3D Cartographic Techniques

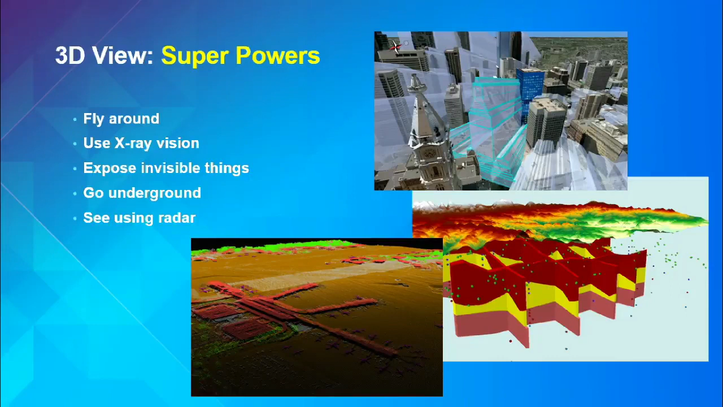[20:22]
You can go underground and see everything you want. You can see using radar. So LiDAR data. It's really big in 3D. They're just little tiny dots. They're returns from laser scans. You can use that. You have that power when you're in 3D. And then just to sort of show one in action.